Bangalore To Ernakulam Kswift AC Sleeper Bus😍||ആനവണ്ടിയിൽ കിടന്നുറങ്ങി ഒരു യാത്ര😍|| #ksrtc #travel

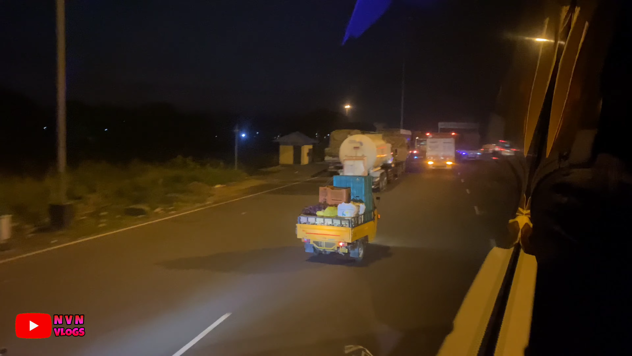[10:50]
അങ്ങനെ ഓപ്പണായി ഓപ്പണായി പേ, നമ്മൾ ടോളിൽ നിന്ന് അങ്ങനെ പുറത്തേക്ക് ഇറങ്ങി. ഇനി നമുക്ക് നല്ല കിട്ടുക്കാച്ച് റോഡാണ്. എന്താ പറയുക, ആലുവ വരെ നല്ല അടിപൊളി റോഡാണ് കേട്ടോ.